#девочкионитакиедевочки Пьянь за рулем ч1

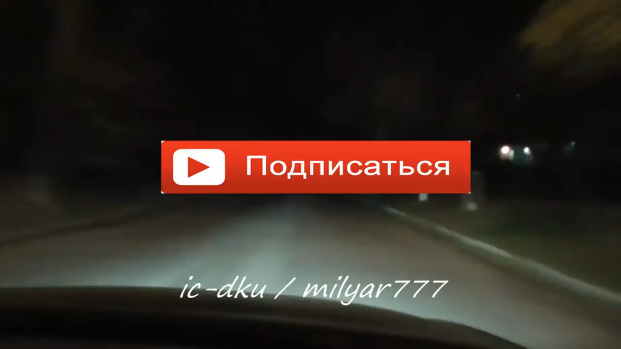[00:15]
Так 70. Ну так 70, ну блядь, мало чего.
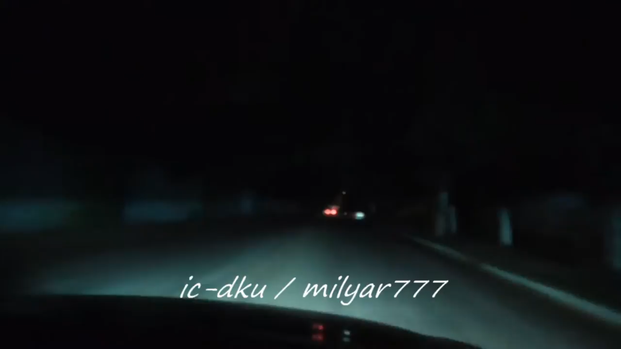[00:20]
Да, пора зажимать. Ой, он охуярит. Уля, я потом мы не вырезать эти все маточки. И давай нормально, направо.